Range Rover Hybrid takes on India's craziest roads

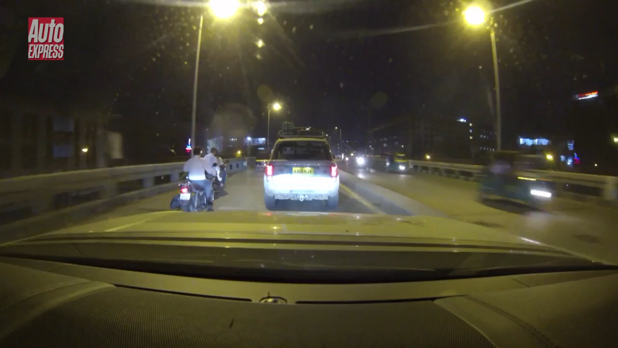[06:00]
the pickup is even snappier than the impressive 0-60 time of 6.9 seconds suggests. In fact, the hybrid seemed perfectly suited to driving in India,
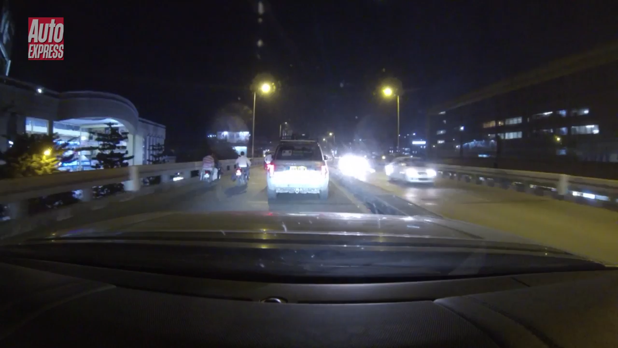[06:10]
something I discovered when we took a wrong turn and ended up driving over a bridge meant only for lorries.
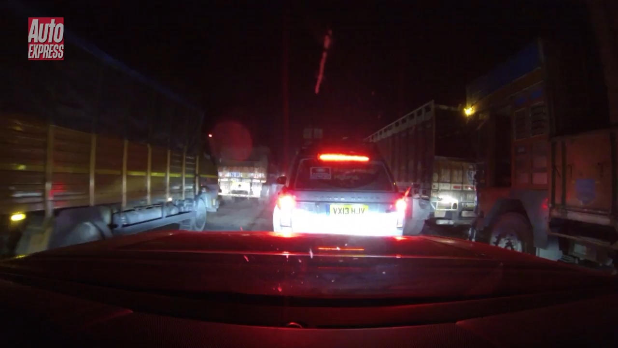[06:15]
Stuck in the mother of all traffic jams and wedged between huge trucks,
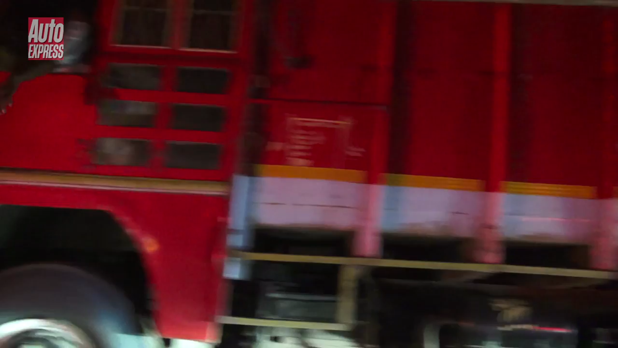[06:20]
we crept along in electric mode to save fuel. Fully charged, the hybrid's lithium-ion batteries can drive the SUV on an electric city alone for 1 mile and up to 30 miles per hour.
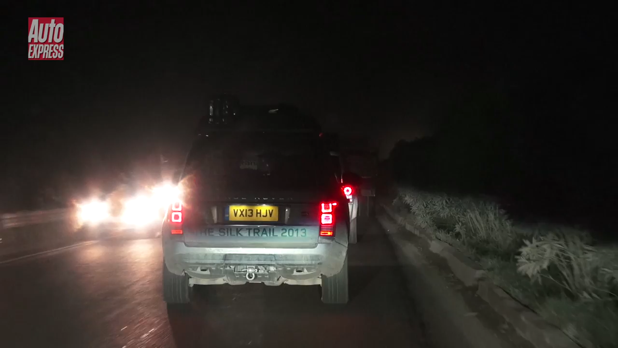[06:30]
Eventually, we made it to the city of Surat.
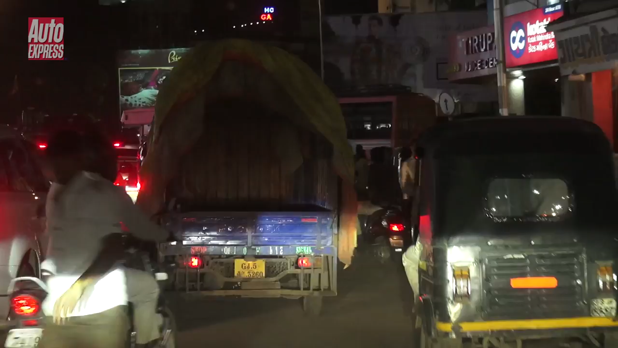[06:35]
Here, we encountered the craziest driving we had seen so far on the trip.
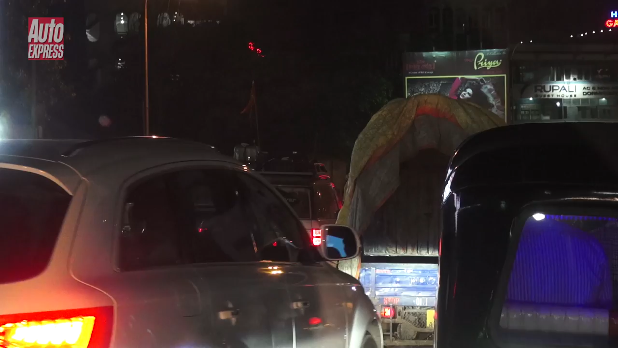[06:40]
According to the locals, there are three things you need to drive in India.